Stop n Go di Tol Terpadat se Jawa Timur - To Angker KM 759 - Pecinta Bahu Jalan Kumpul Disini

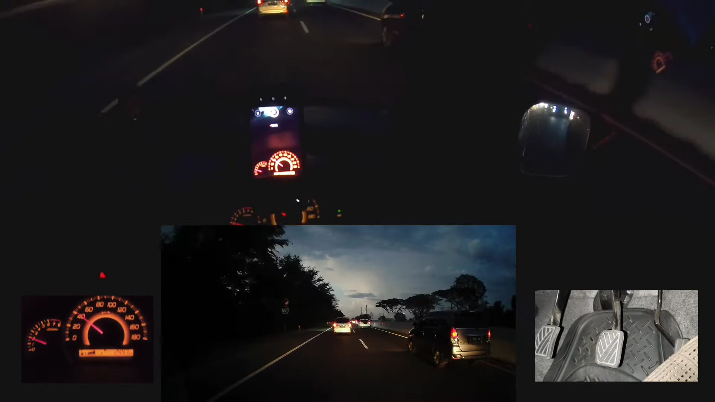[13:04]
Sudah mulai lancar, sudah bisa jalan di gigi 4, kecepatan 40. Nice. Kita ini exit nanti, langsung Surabaya.